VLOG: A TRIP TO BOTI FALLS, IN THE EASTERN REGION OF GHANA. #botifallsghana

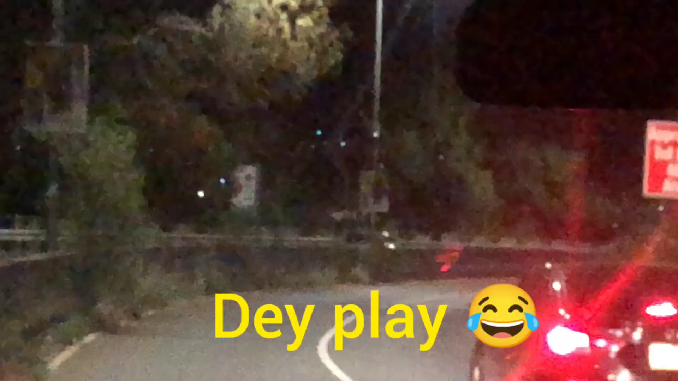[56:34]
It was already evening, it was late, and yeah, we were on our way going back home. And guys, I decided to capture this because in the evening it's usually so